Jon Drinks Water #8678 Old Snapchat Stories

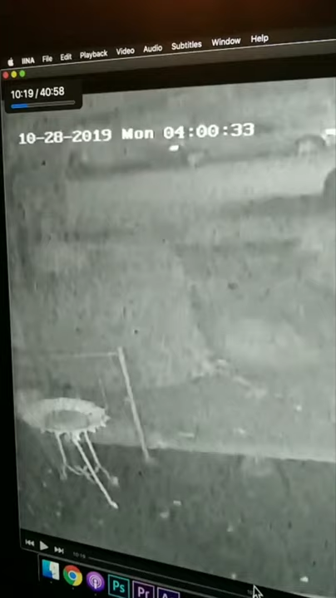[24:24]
All right, so last night my neighbor had his motorcycle stolen, and he asked me to check my security camera, and here it is being stolen.
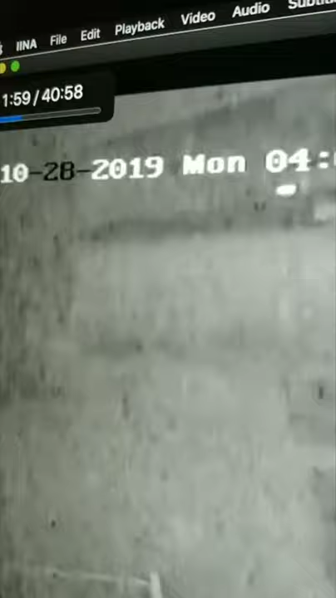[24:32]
You can kind of see it. Just take my word for it. That's the motorcycle there. That's a group of guys, I guess, stealing it, and there it goes.
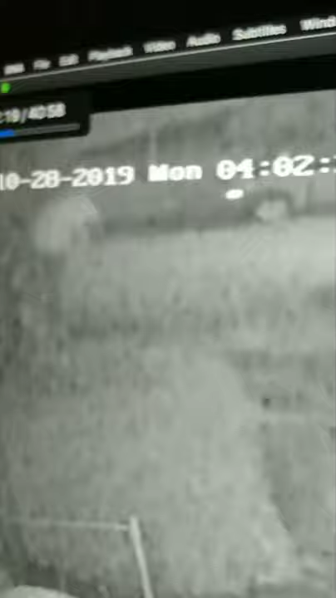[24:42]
This video is going to be so helpful for him. You can totally tell the identification of these guys by this video.
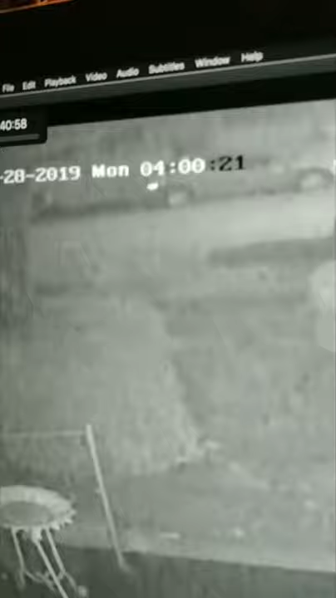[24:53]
If you have any information on the location of these people, let me know. Yeah, you can kind of see them.
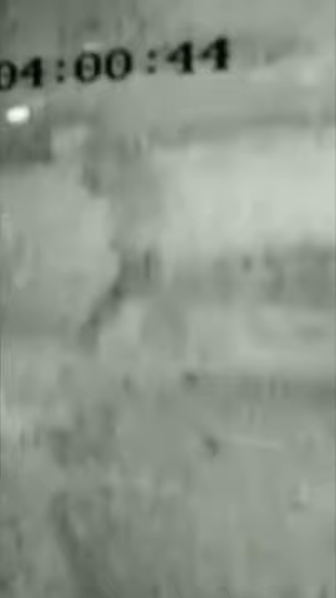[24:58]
This video is so helpful. You can totally tell who this is from the video. Yep.